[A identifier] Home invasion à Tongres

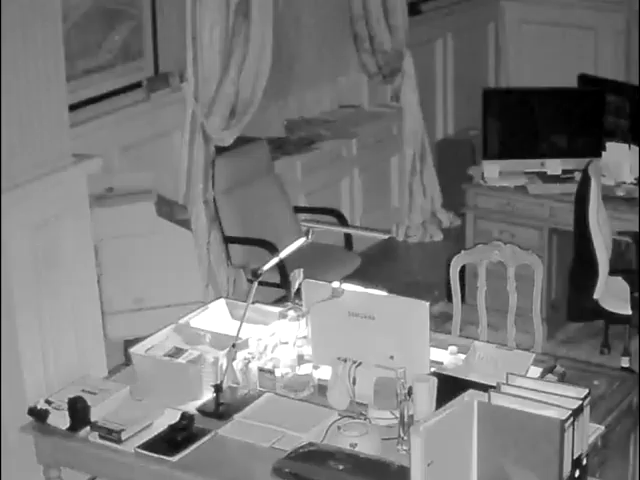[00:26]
Ils ont commencé à frapper une des vitres côté rue et ne se sont absolument pas souciés que le propriétaire vienne à leur rencontre.
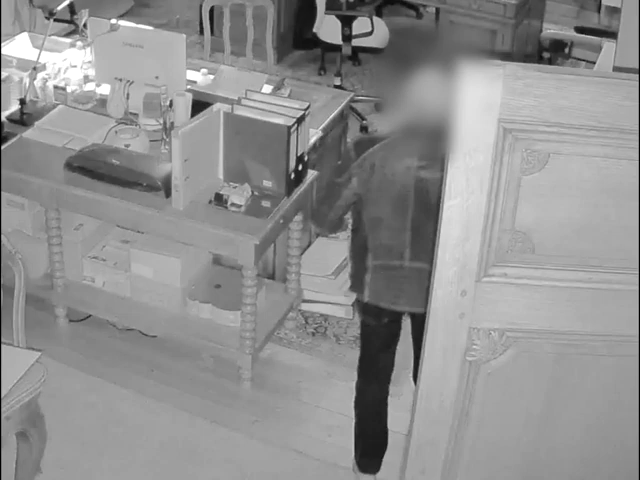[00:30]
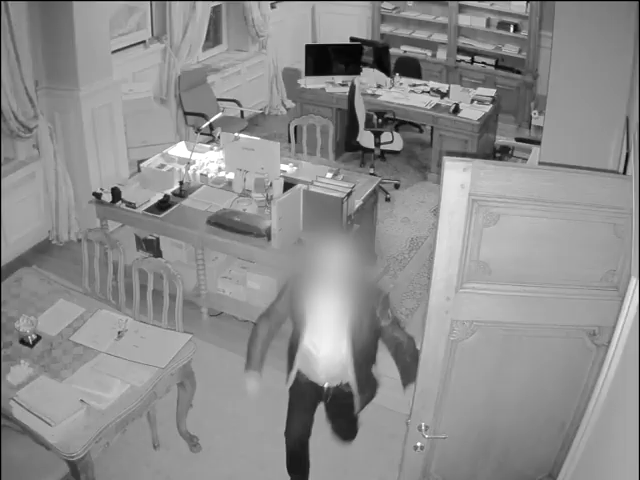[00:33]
La fenêtre a fini par éclater et ils ont pénétré dans l'habitation par le bureau. La victime est parvenue à alerter sa femme et est partie se cacher. Les auteurs, lourdement armés, ont alors empêché la dame d'appeler les secours et l'ont emmené dans le bureau.
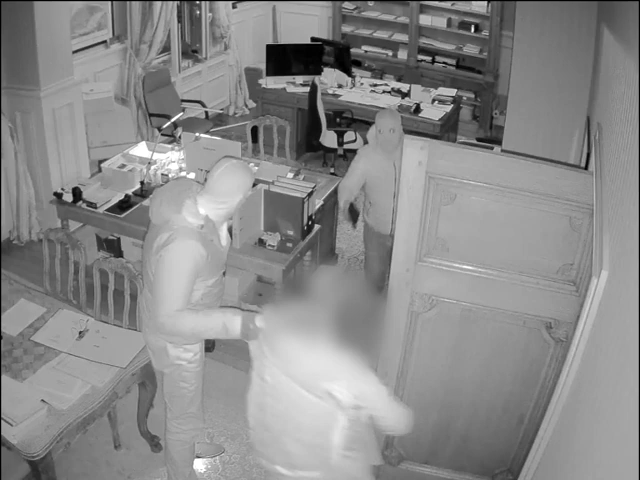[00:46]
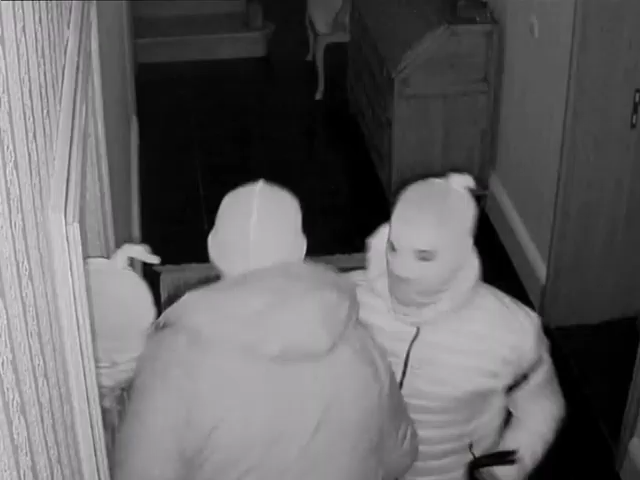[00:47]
Les voleurs ont alors fouillé l'habitation de fond en comble et sont repartis avec des bijoux de valeur.
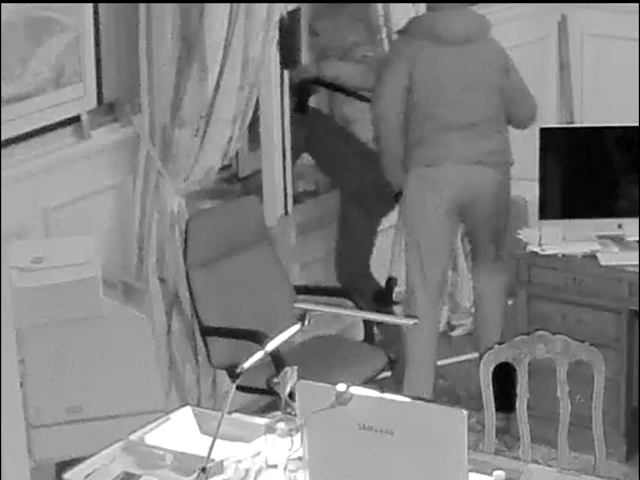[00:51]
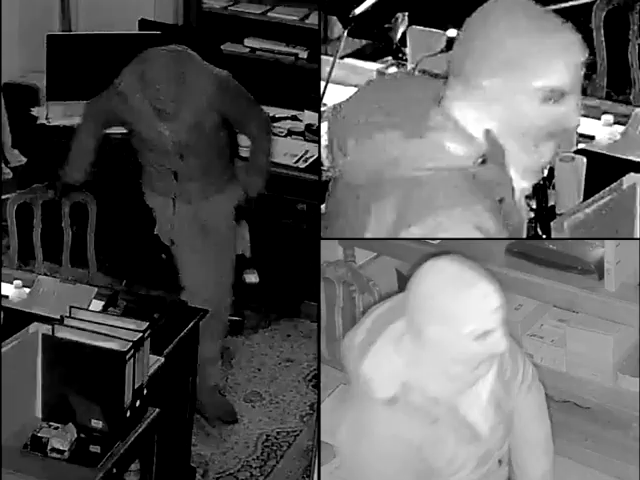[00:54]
Le premier auteur est particulièrement grand, probablement entre 1m90 et 2m. Il est de corpulence normale. Il était en possession d'une masse. Il était vêtu d'une veste à capuche foncée, d'un pantalon et de chaussures foncées.
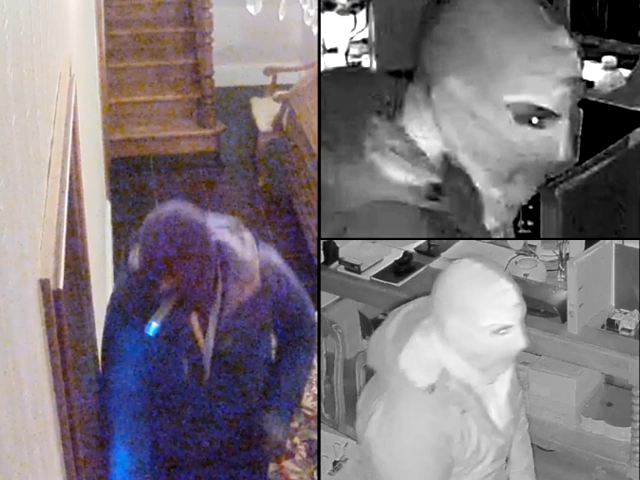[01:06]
Le second auteur était en possession d'un pistolet.
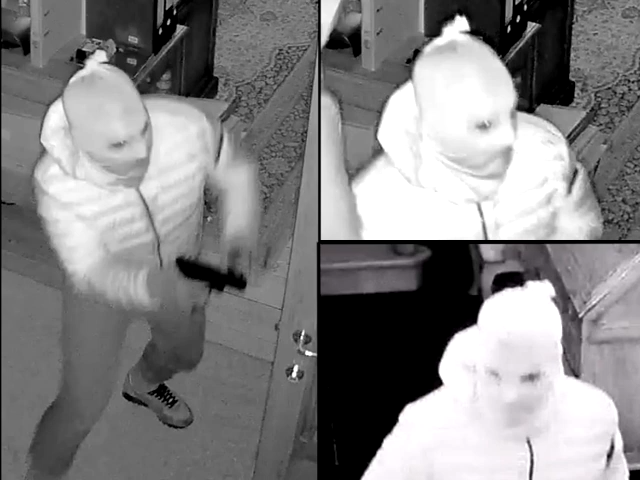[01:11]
Il est sensiblement le plus petit du trio et est de corpulence mince. Il portait une veste matelassée.
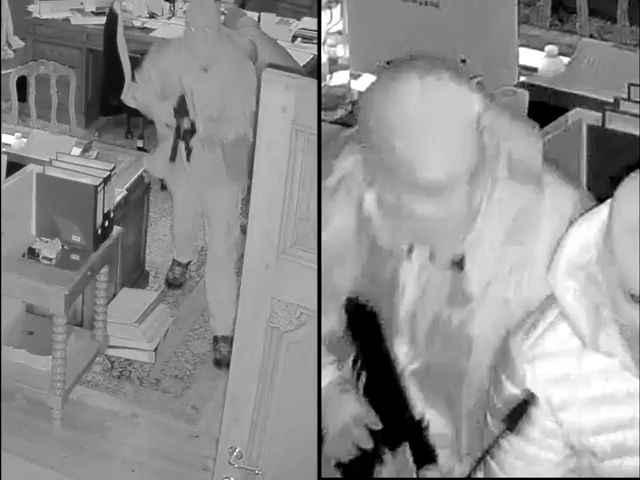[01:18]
Le troisième auteur était en possession d'une kalachnikov et d'un pied de biche.
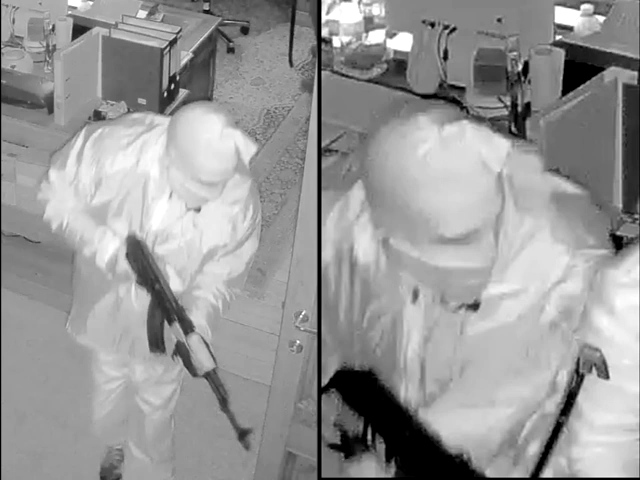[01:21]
Il est plus petit que le premier, mais plus grand que le second. Il est de corpulence mince.
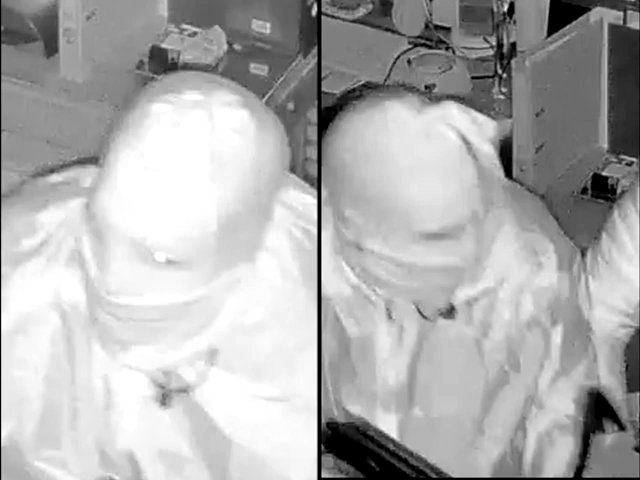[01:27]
Il portait une veste de pluie.
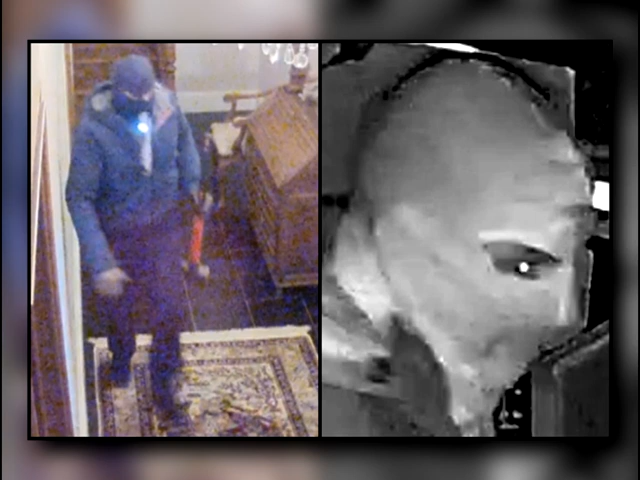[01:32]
Si vous reconnaissez ces individus, ou si vous avez des informations sur ces faits, veuillez prendre contact avec les enquêteurs via le numéro de téléphone gratuit.